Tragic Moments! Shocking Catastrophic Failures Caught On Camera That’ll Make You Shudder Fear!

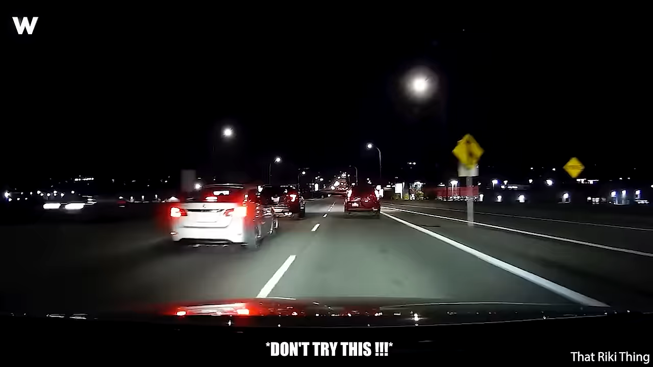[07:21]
that's a great lesson for all of us never tailgate another driver even if you think he's at fault and driving slow in the left lane tailgating is definitely not allowed can lead to road rages and it's illegal